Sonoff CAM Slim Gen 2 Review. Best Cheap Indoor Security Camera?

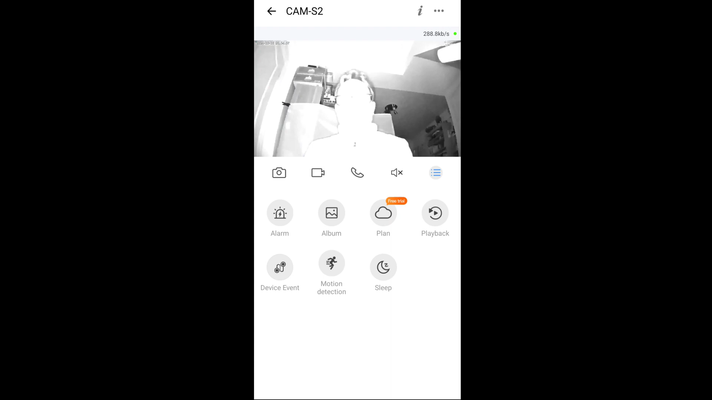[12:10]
It's just gone to night vision. Mainly because there's a bit of glare on the computer screen. There you go. That's what it looks like in night vision. Very dark in this room at the moment. Just some glare on my glasses from the computer screen. Look at that. Thanks for my jacket.
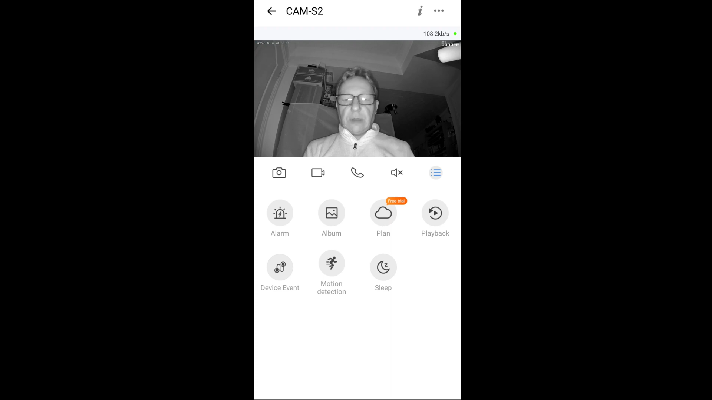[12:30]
Top look white. Yeah. So that looks all right. So I've just come into the Amazon app as well.
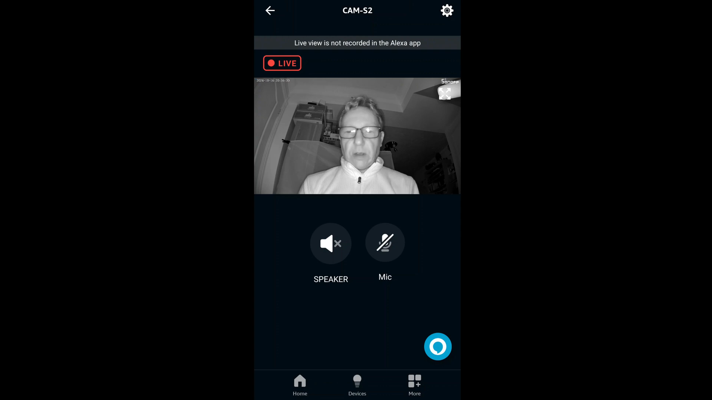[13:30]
And then there's some settings on the top right here, but not much else to say that it's just enabled and it's on.